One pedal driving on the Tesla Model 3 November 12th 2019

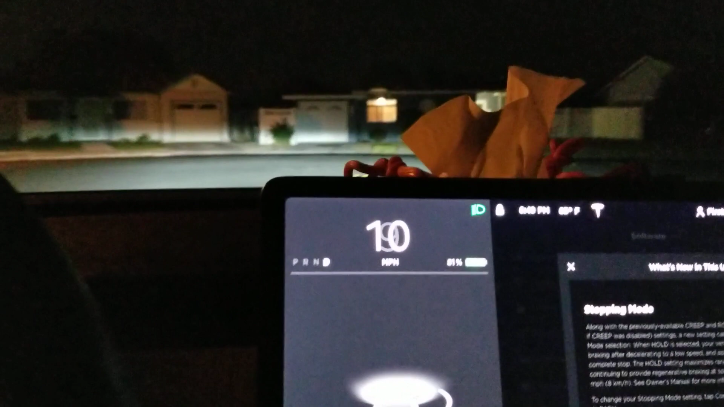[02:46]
this curves to the right no stop sign keep going
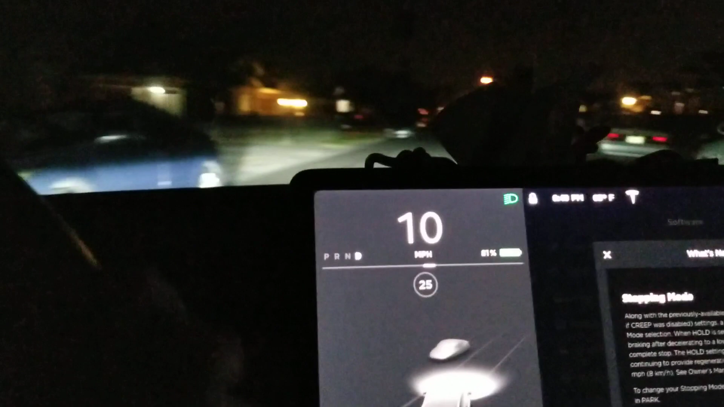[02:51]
but look at this 16 miles an hour and then I let go of the the accelerator pedal it stops
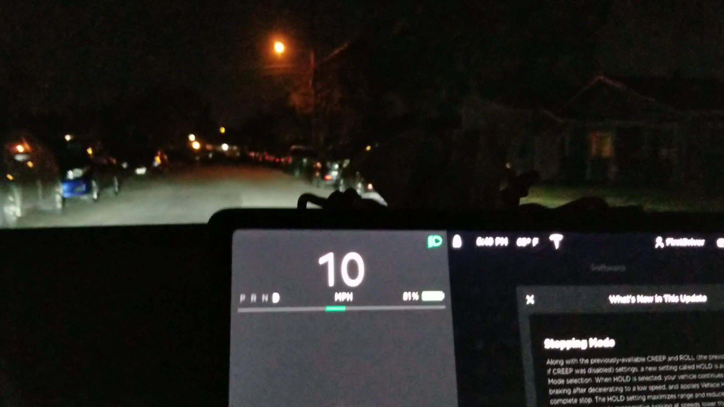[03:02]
all the way to zero I don't
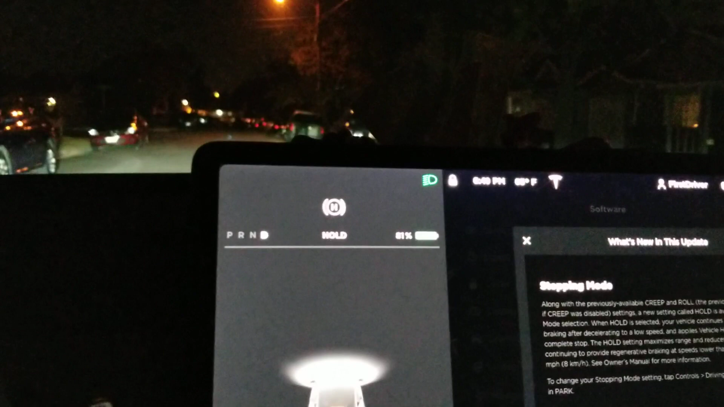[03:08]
do brake just the accelerator pedal and letting go of the accelerator
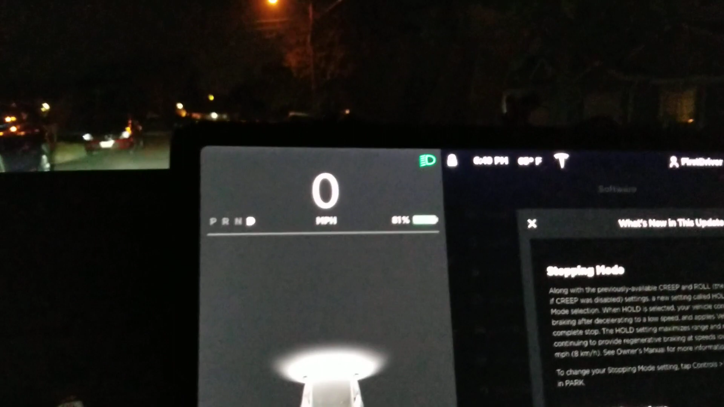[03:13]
pedal makes the car stop and and the way it does it is it puts the car to zero up to
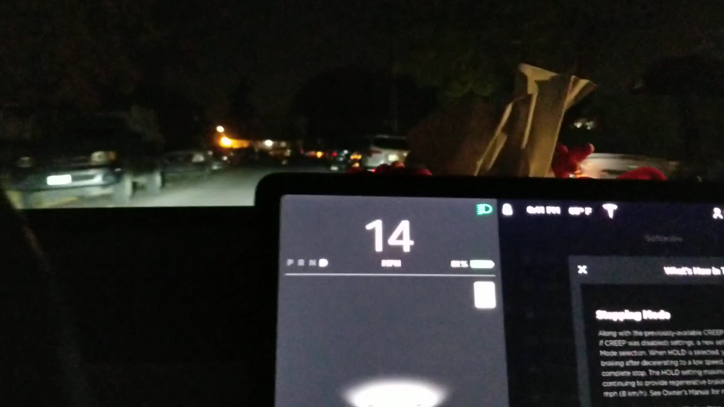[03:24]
H meaning it holds the the brake pedal it holds the brake automatically so you don't have to hold the brake pedal or in this case you enough the
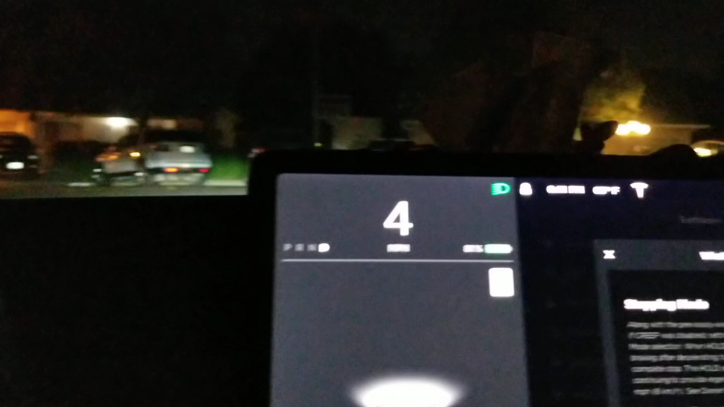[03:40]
car stops okay
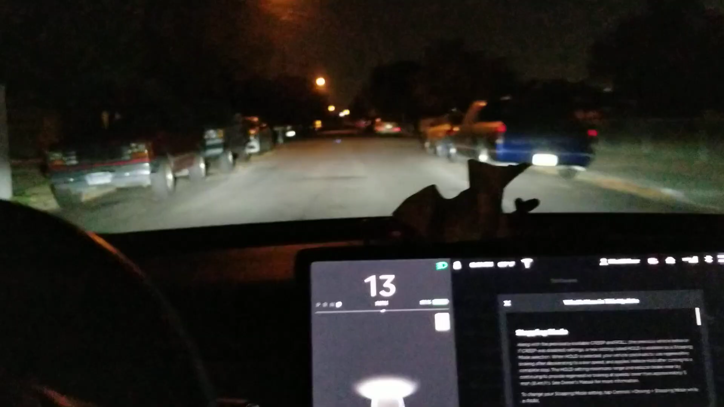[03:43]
here's another one
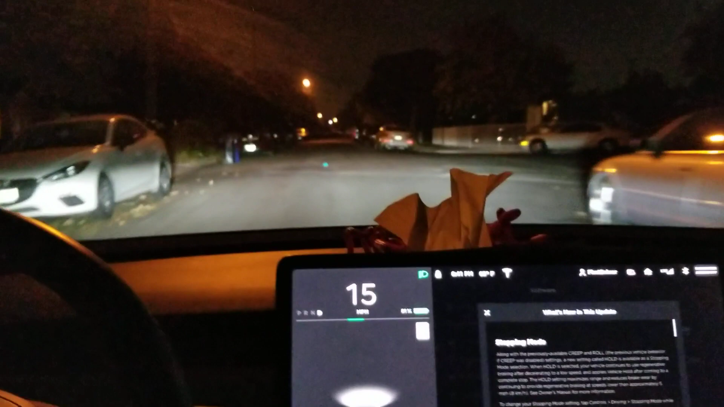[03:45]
so only accelerator pedal if I want to slow down I ease up on the accelerator accelerator pedal or push it in and then it speeds up or if I want to stop